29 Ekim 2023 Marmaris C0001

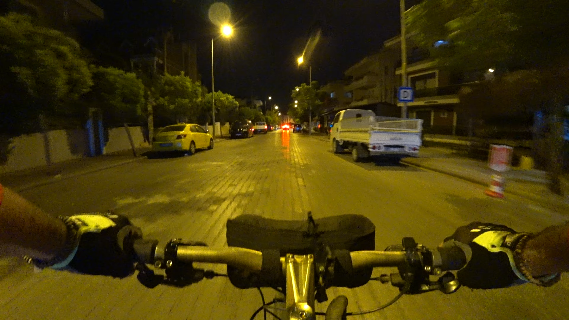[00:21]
gece yarısı saat 1:30. Hava 17 derece. Müthiş bir dolunay var. Sürüşe çıkma konusunda kararsızdım. Haftanın ikinci sürüşü olacak benim için.